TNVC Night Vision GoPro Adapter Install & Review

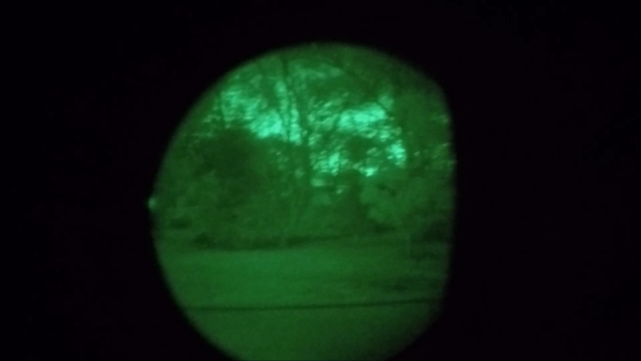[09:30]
So here we are in my backyard with the TNBC, uh, night vision recorder and I'm just kind of looking out to the trees right over here. It's about, um,
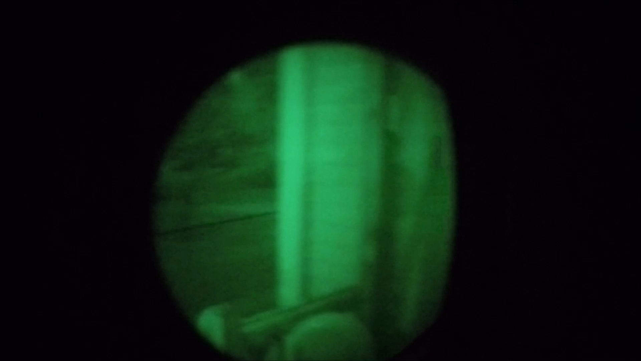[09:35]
I don't know, say 25 yards in front of me.
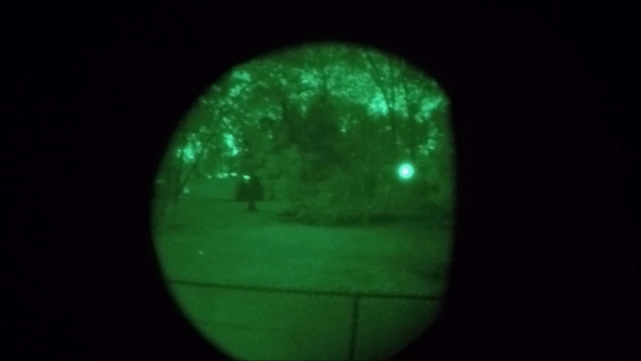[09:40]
So it's not very far and then we have right down there that, uh, white crate that's about, uh, 50 yards or so. And then down there by the street, it's kind of hard to see with all these bushes basically in front of this house right here.
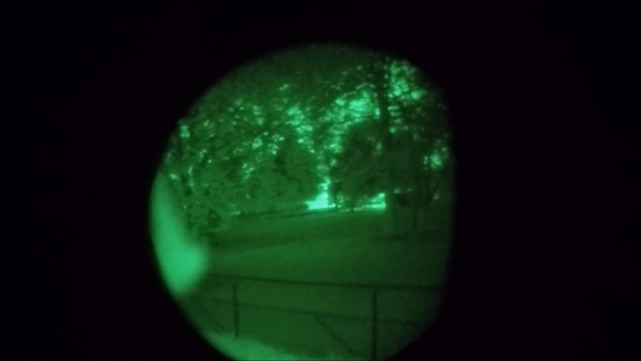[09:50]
Uh, that's probably about a hundred yards. So yeah, you can kind of see, uh, everything. I can come close.
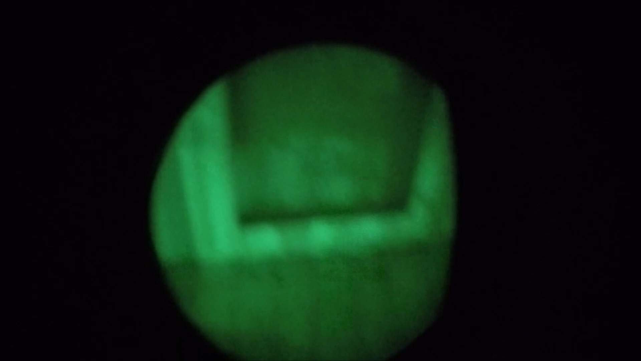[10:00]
Let's see if I'll just look at the ground and I can focus in towards the ground and you can really kind of see that. I'm not sure if it's picking it up on the camera, but I'm trying.
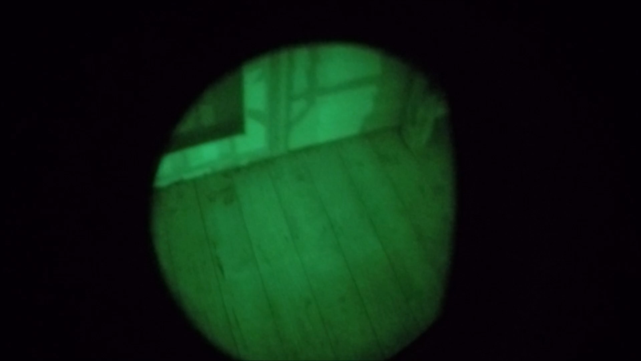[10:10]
You probably hear, uh, a light whine and, uh, that's actually not really audible to my ears but it's only audible to the camera's ears.
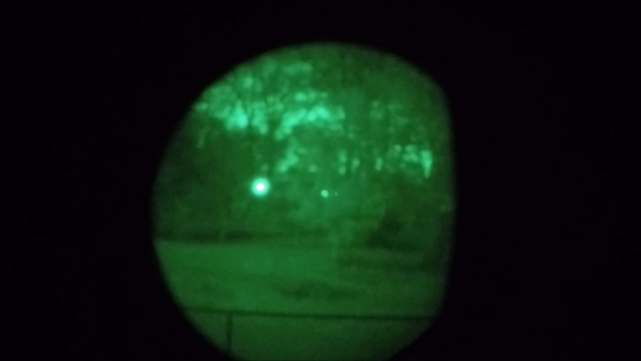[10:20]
So let's go ahead and just adjust this back. Now the one thing I do not really enjoy about the
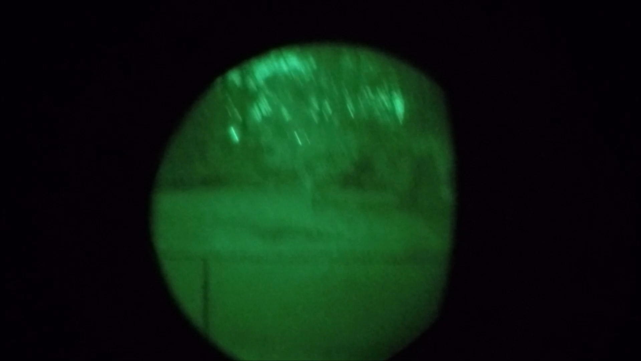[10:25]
TNBC recorder is that it degrades a lot of the light.
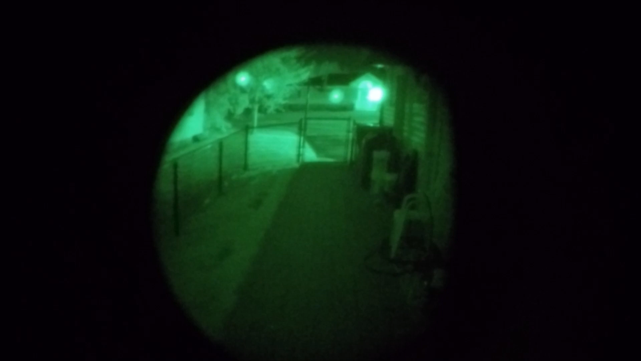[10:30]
So we'll go over here and, uh, you can kind of see some of the auto gating cause I have a, we have an infrared camera here in the backyard. But, uh, you can kind of see some of that.
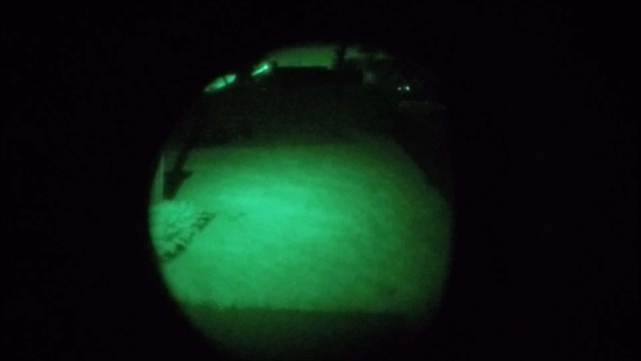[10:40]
But it really de- uh, degrades the light.
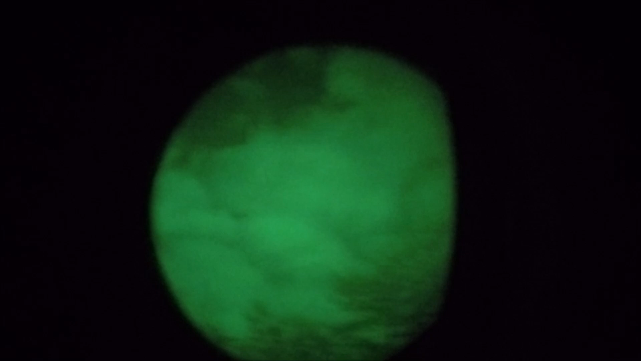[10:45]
Uh, so this is pretty much right at the end of dusk becoming night.
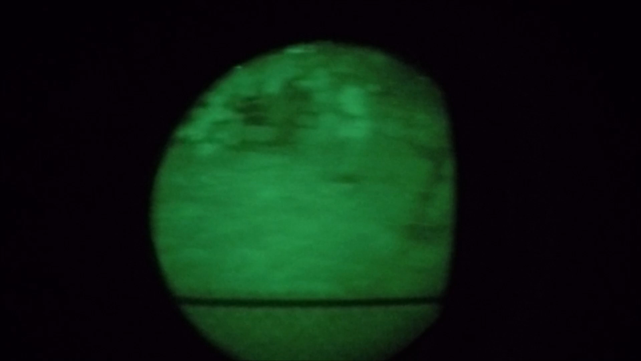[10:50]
So it's about, it's about, uh, eight o'clock, eight thirty, somewhere around there.
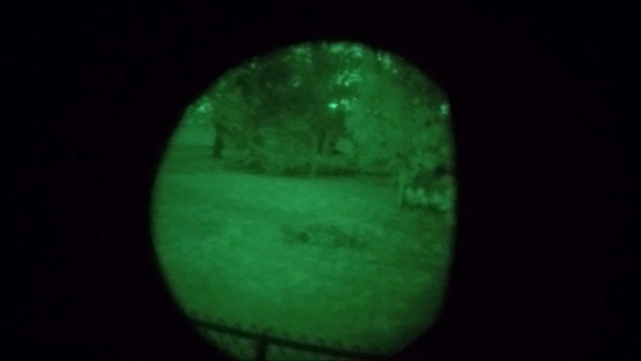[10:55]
So it's pretty dark. But, uh, yeah. So I just wanted to give you a quick, uh, view through the tube.
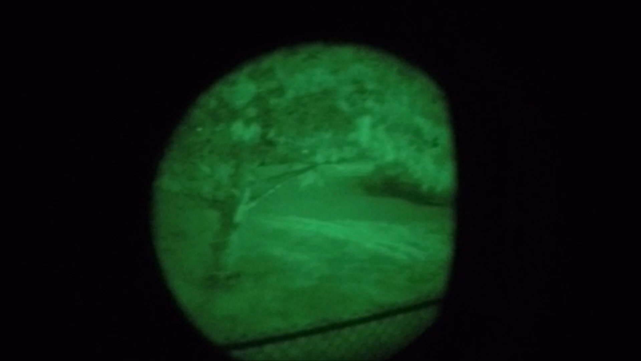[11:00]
Uh, obviously this is probably the most important part of the night vision recording, uh, segment is actually looking through the tube.
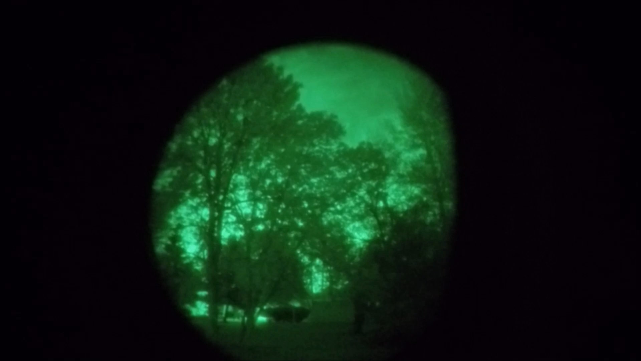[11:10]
But I plan to get a lot of, uh, I'm just going to adjust this a bit. I plan on getting a lot of, uh, footage through this. So it should be pretty cool, pretty neat. Just wanted to do, uh, the end of the review basically.
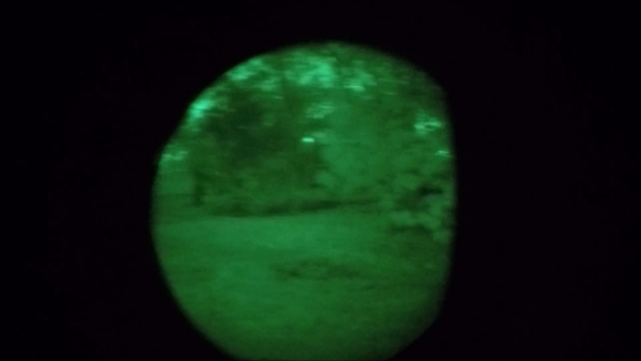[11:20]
So, yeah. Here's that.
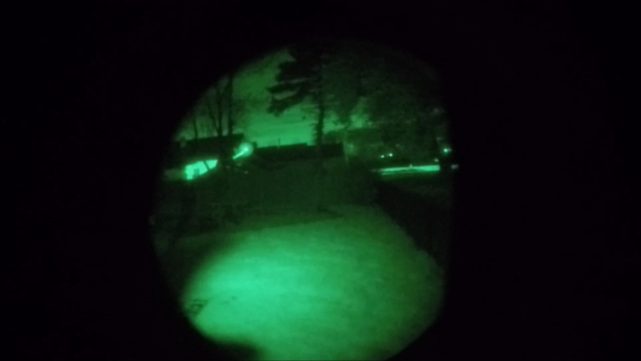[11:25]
This backyard, some of the wooded area, back of the fence, my neighbor's house, some cars, and, uh, yeah.